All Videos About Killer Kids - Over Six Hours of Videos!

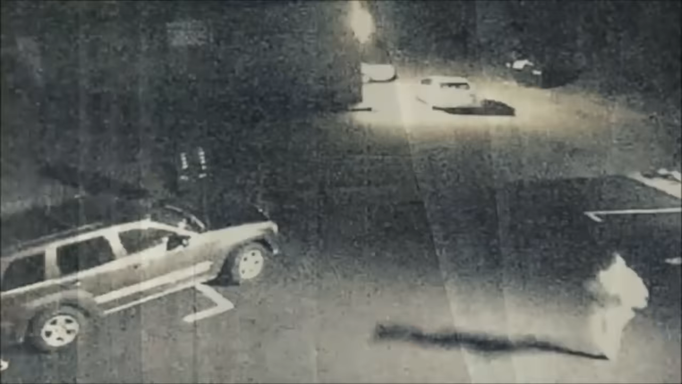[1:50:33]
She then goes across the road and gets into a sedan and then the car drives off.